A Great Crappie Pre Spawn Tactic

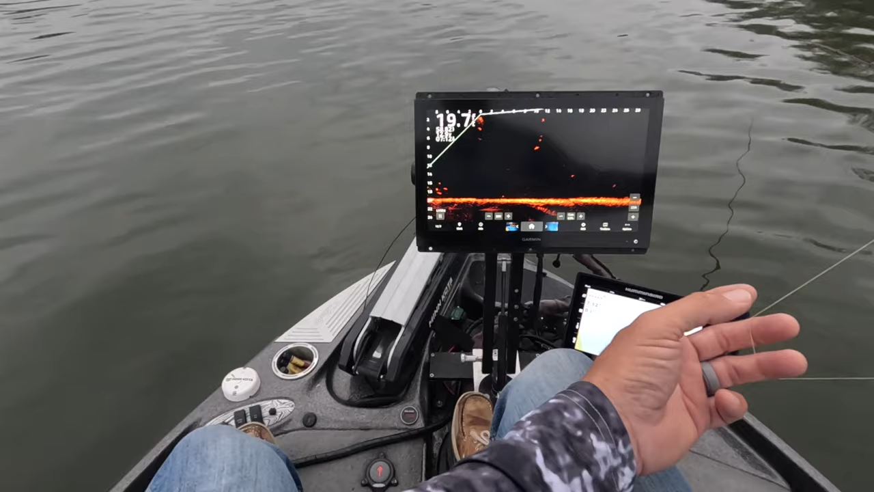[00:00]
Look at him come right here I have to lower down to him
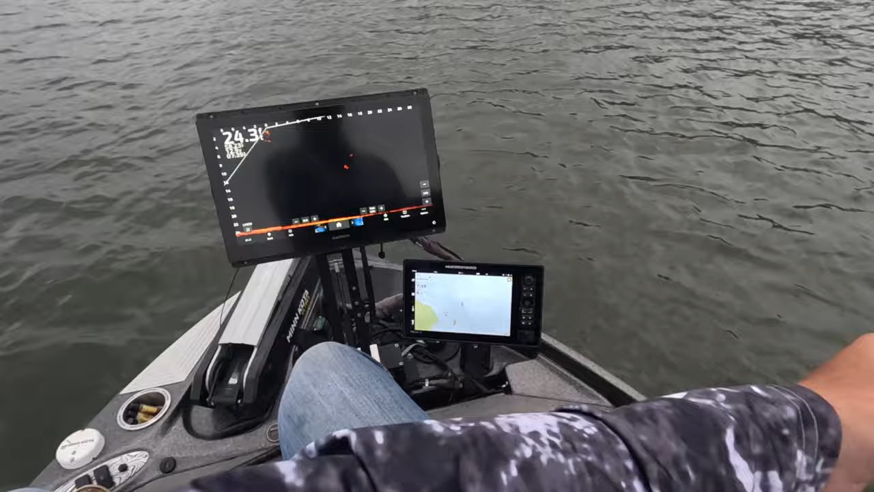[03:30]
go Middle of the canal guys Out here where all the boat traffic is at There's one there He was supposed to be bigger He definitely looked bigger